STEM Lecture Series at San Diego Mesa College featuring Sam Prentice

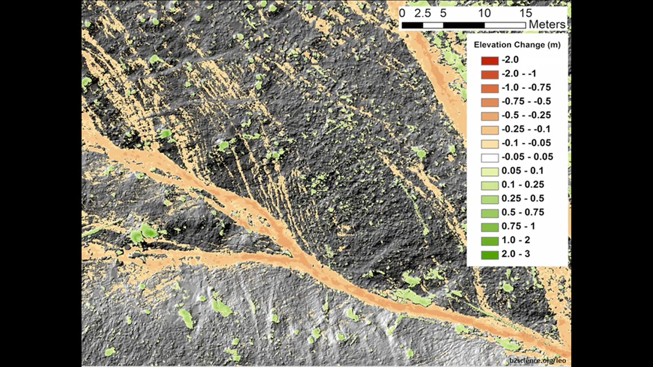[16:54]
Here's like kind of an incipient channel, and here's some of those curvilinear rills that we saw earlier. So we can quantify that, which is pretty cool and increasingly easy with things like LiDAR and digital elevation models that you can now get from drones.
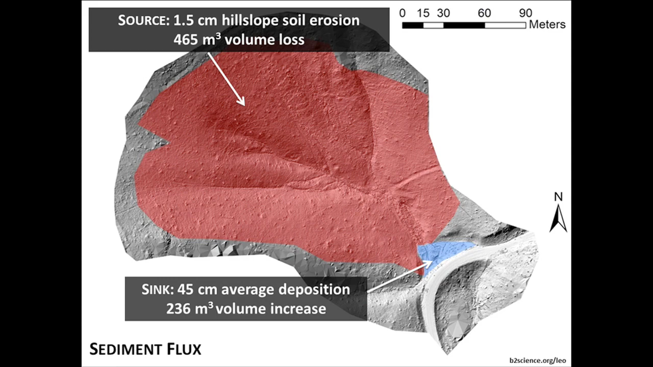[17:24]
You can just buy yourself a drone and do it in other means. In this particular study, they lost 465 cubic meters from the hill slopes. And they deposited 236 cubic meters at the toe slope. So there's a difference there that hasn't been accounted for. It's about 200 cubic meters.